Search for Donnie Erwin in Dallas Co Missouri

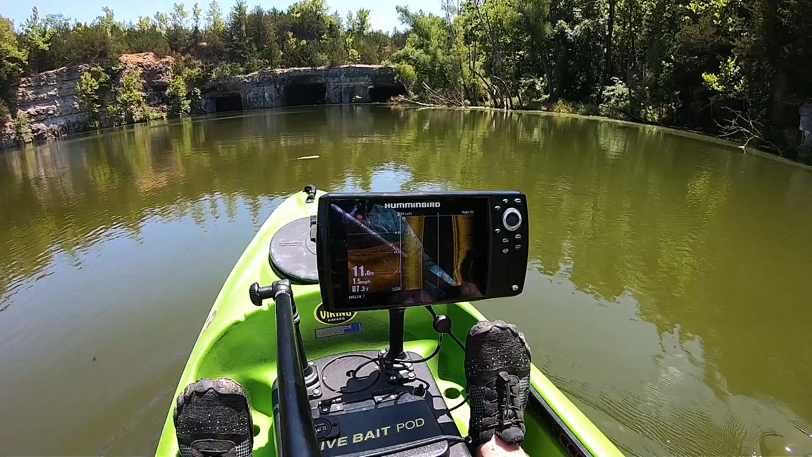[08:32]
We're heading towards the caves right now. Just want to take it nice and easy in a kayak, especially when you're paddling and not with a motor. If you move side to side, I'll show you what it does. If I was to be rocking back and forth with my paddles, you'll notice all the squiggly lines up here, up on top, that show up. That's why it's important to have a nice stable kayak, and this Viking ProFish GT actually provides me that stability.